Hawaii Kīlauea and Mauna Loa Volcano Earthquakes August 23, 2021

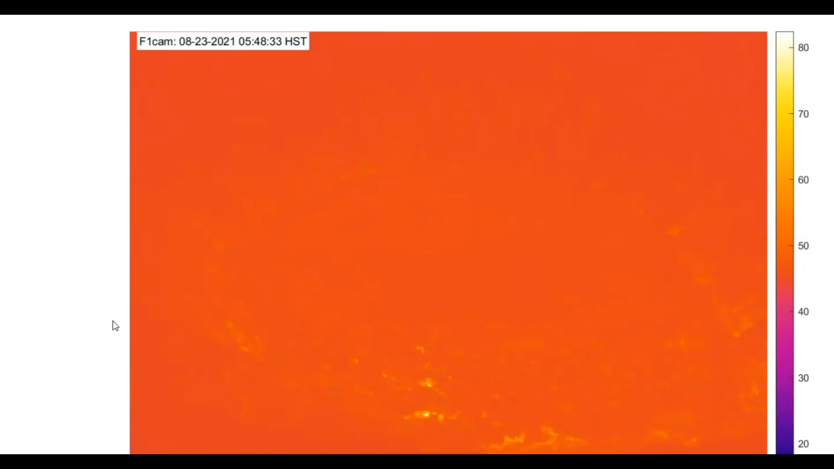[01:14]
And this is really behind. It was taken as a 5.48 a.m. Hawaii time.